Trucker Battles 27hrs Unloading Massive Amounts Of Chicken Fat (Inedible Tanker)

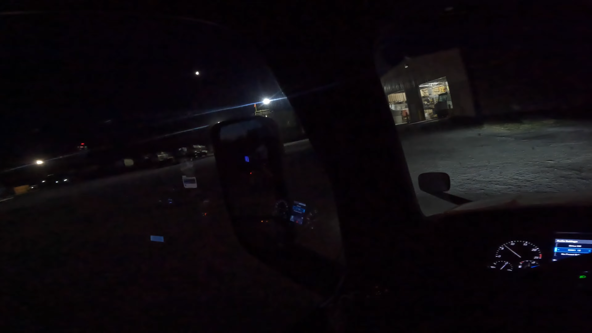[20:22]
all right let me let me straighten this bad boy and this trailer out so we can get this bad boy dropped here see am I over steering it no I think we're good I think we're good okay let me angle it back just a little bit more to the right yeah when you're backing up and you want your trailer to go to the right you just give it give the steering wheel a little left you want it to go left you just give the steering wheel a little bit a little bit of right all right I think we're I think we're backing her backing her up real nice
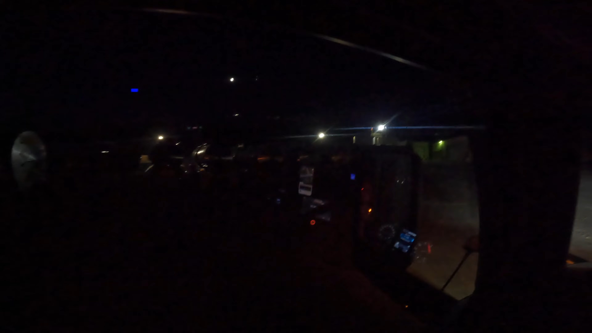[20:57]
and slow and steady and let me back her up just a little bit more all right that's gonna be good right there boy
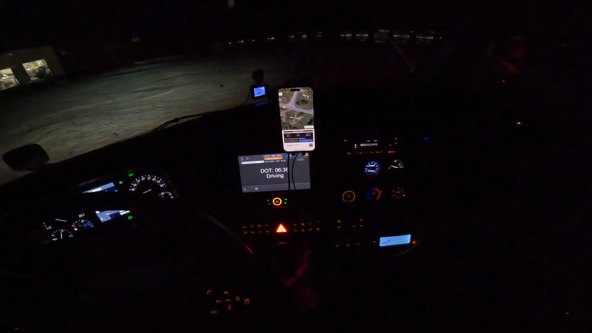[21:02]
all right so now I'm just gonna get this trailer dropped and then uh we're gonna go in here and check in uh I've been here one other time but I was in training last time I was in my TNT
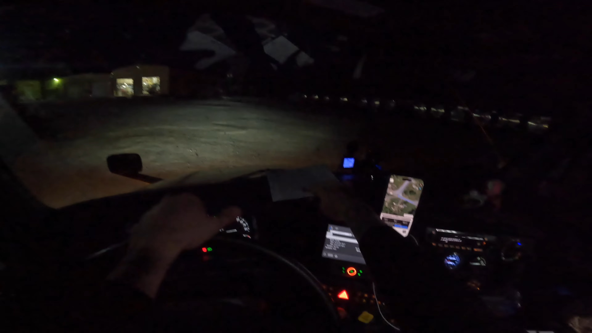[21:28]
check my trailer in uh yeah it looks like they're open they said they opened at five o'clock it is uh 602 right now so hopefully they can get it washed soon and then uh then continue to